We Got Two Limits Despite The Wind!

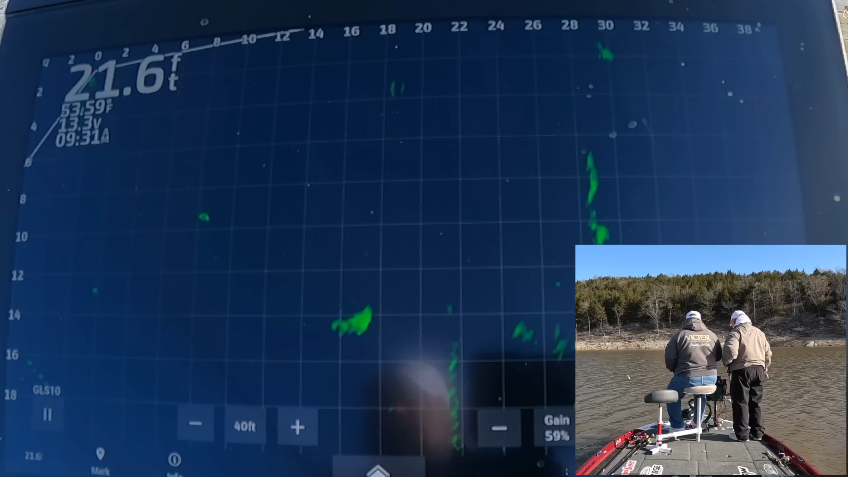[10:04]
On screen: depth 21.6 ft, water 53.59°F
Mm-hmm. One hanging on it. Yep. Can't get him lit up real good. He might be a decent fish. But I can't get him lit up.
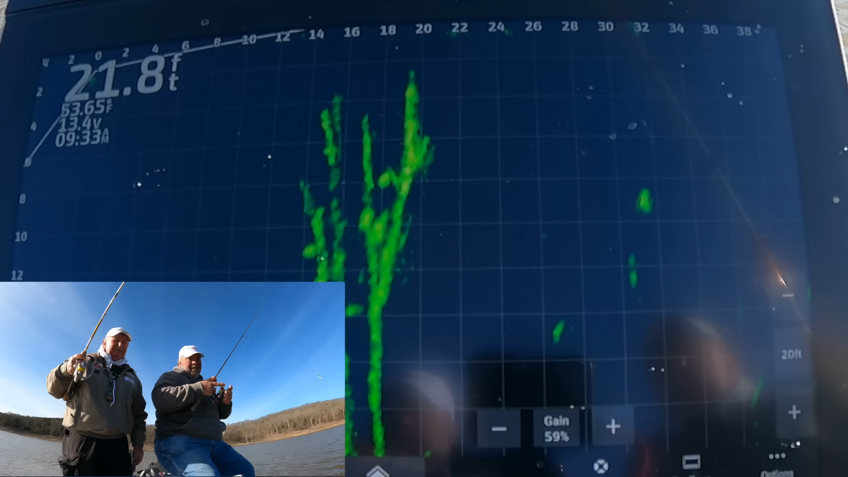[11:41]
On screen: depth 21.8 ft
See if I can get my little single jig hung in there. You got to be. You had to go right through them. Just the boat sitting around here. Yeah. Wind's got us. It's going to be tough fishing in here. I don't know where I'm at, but there, I'm dropping down.
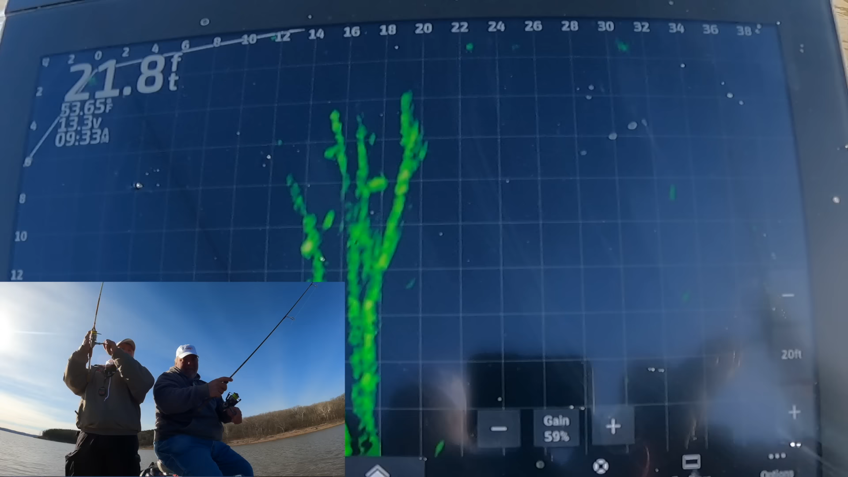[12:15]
On screen: depth 21.8 ft
Should be going right by him. I did go right by him. I don't think that's the one. Ain't the same one, but that'll work too. There we go.
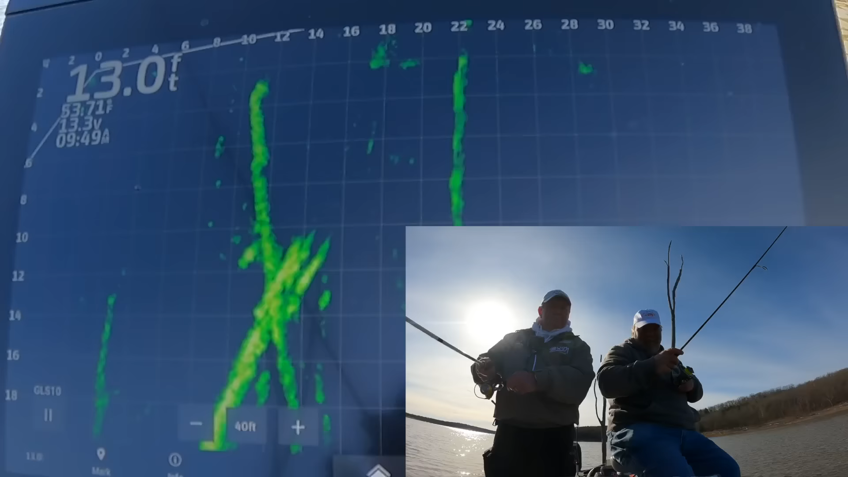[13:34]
On screen: depth 13.0 ft
There's two or three fish there. I don't know how big they are. My jig is. I'm too far to the left. I don't see your jig either. I don't. I think you're too far to right the left. You're too far to the left too.
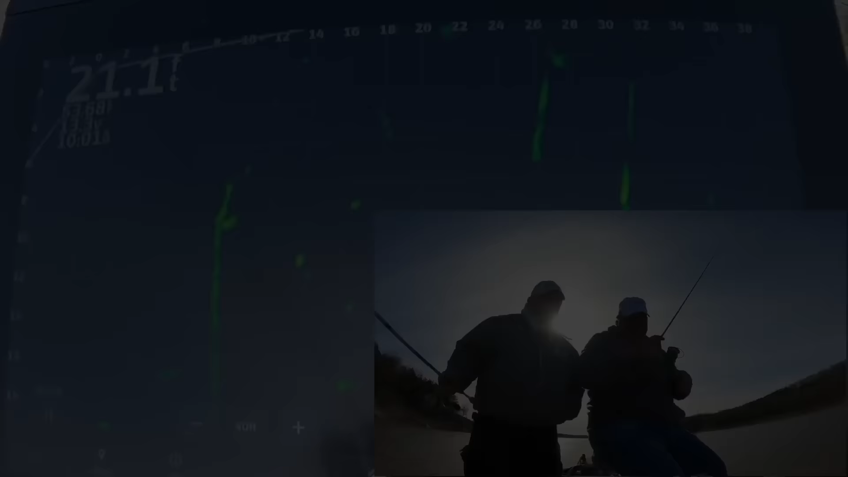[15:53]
Oh, yeah, you got him. He ain't that small.
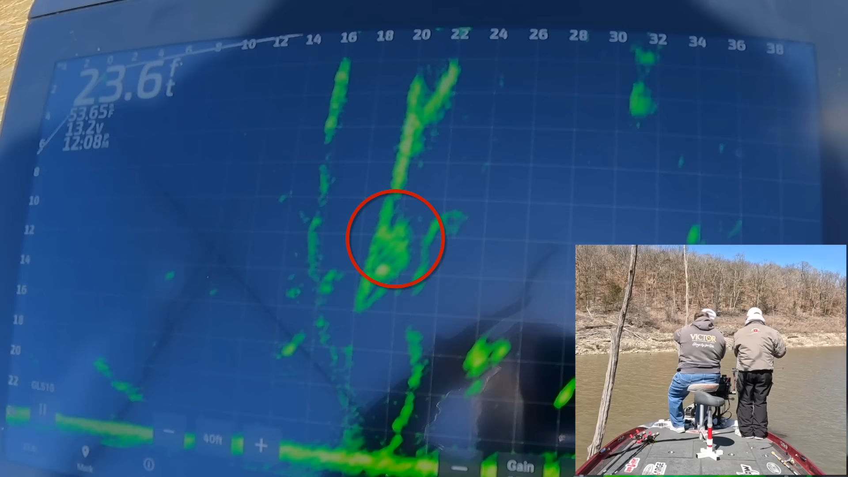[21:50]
On screen: depth 23.6 ft
Looks on the other side of that tree, Mike, on the right side.
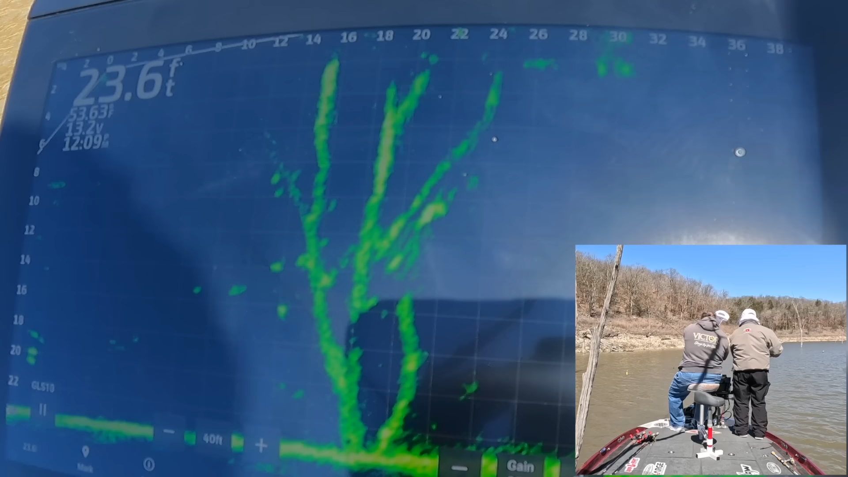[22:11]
On screen: depth 23.6 ft
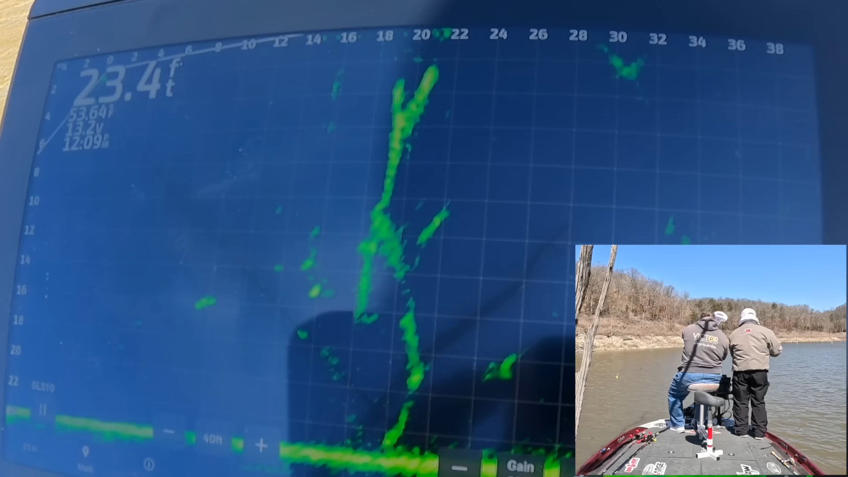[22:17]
On screen: depth 23.4 ft
He's getting about where I thought there was.